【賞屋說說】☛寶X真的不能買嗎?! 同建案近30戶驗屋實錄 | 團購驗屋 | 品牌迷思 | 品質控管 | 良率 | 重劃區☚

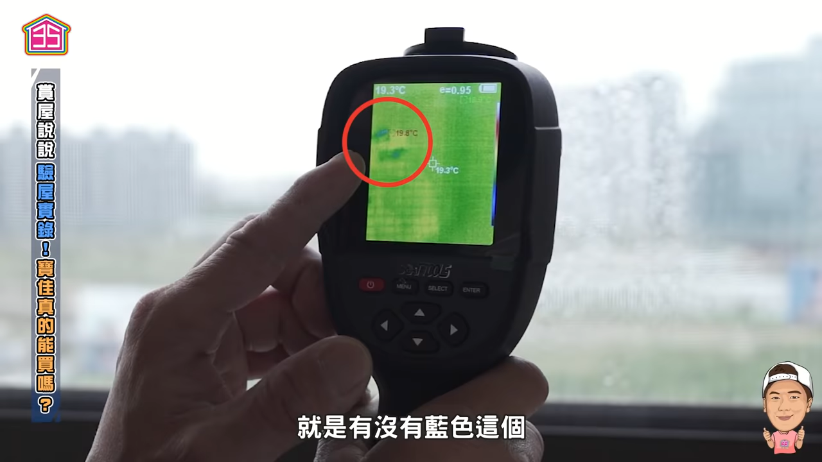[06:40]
有沒有藍色這個它溫度比較低它這個水的部分
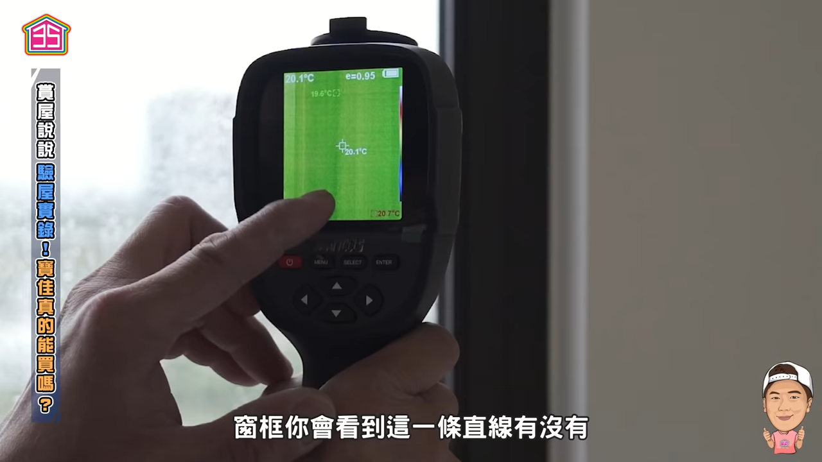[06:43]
On screen: spot 20.1°C
窗框你會看到這一條直線有沒有如果會滲透進來的話它那個藍色的部分會貫穿這一條線